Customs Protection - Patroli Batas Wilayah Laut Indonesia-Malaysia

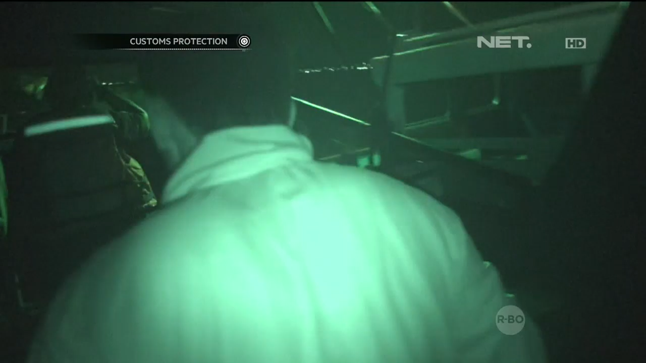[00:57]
Kita menemukan suatu kapal, kemudian kita melakukan pemeriksaan. Dari mana? Di sini.
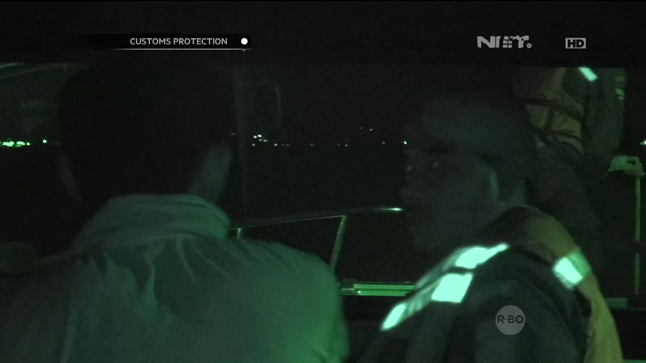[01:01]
Oke. Ya.
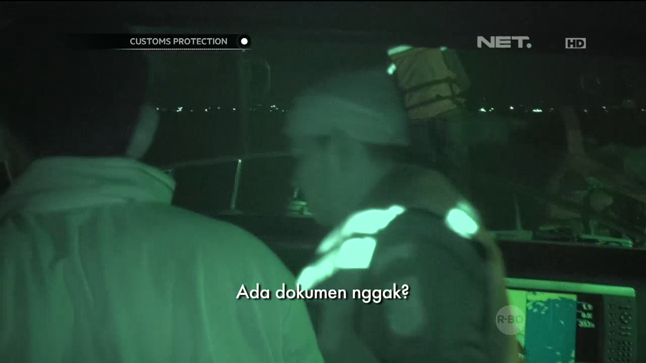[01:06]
Ke balai. Ada dokumen nggak? Dokumen.
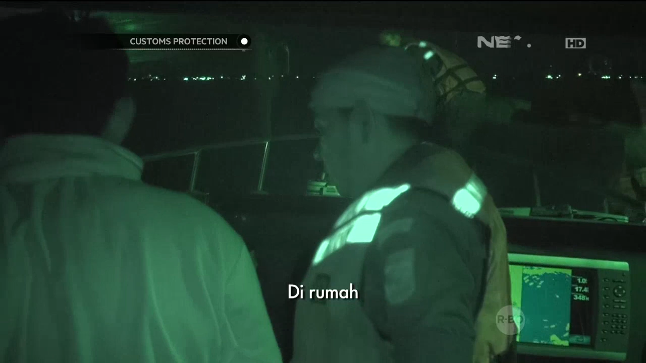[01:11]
Di rumah. Dokumen tinggal ya? Di rumah. Ini untuk apa? Jaring? Mau penjaring apa?
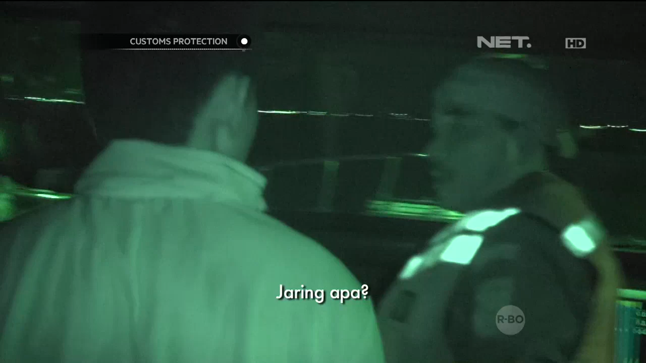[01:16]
Jaring udang. Gumbang. Sudah berapa hari? Baru ini hari.
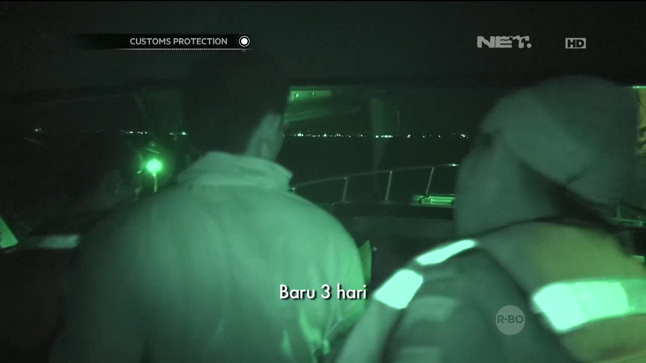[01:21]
Tadi? Tiga hari. Tiga hari, Pak. Banyak dapat? Karena itu tunggu hidup sikit.
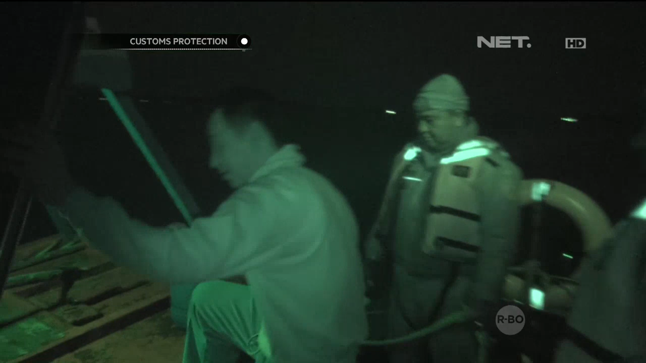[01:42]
Wah, terbukti kapal nelayan dan tidak memiliki dokumen.
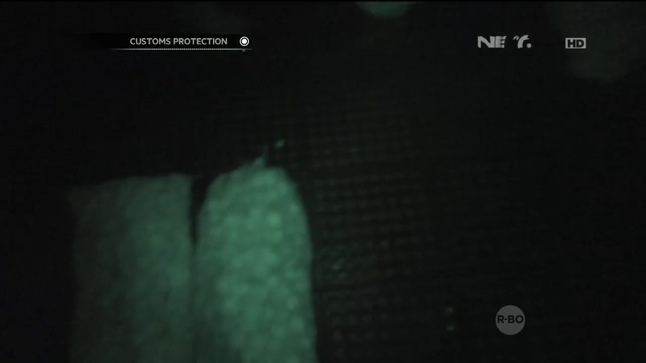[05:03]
Setelah dilakukan pemeriksaan dengan teliti, ternyata kapal tersebut membawa barang larangan berupa bawang.